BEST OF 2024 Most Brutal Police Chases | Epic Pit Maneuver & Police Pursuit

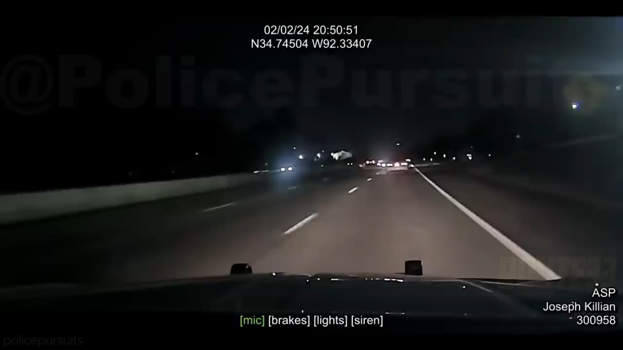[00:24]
Get ready for an adrenaline-fueled pursuit as Trooper Killian's patrol takes a dramatic turn on Interstate 630 East. What starts as a routine traffic stop escalates into a high-speed chase, reaching 105 miles per hour in a 60 miles per hour zone. 65 Frank AMK 65F, it's on it.
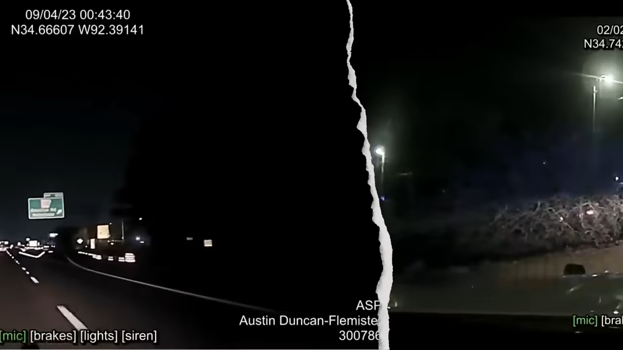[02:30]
Did you ever saw a fleeing car going over 180 miles per hour?
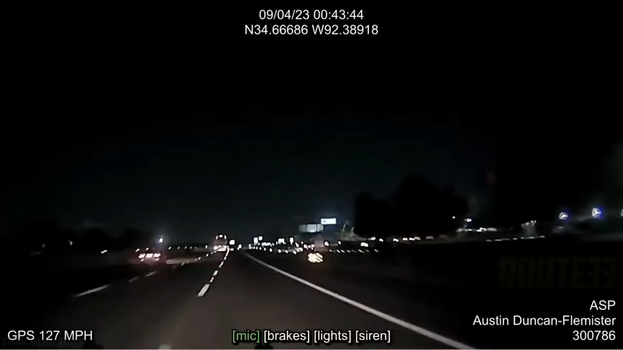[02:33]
Here, a young man was traveling across the country and had determined not to stop for any law enforcement. That was until the Arkansas State Police got involved. Initially, he was able to use his vehicle's superior speed to evade police. However, Trooper Duncan was able to spot the Challenger held up behind a tractor trailer while attempting to blend in with traffic. Trooper Duncan had the drop on him and quickly forced him over to the shoulder.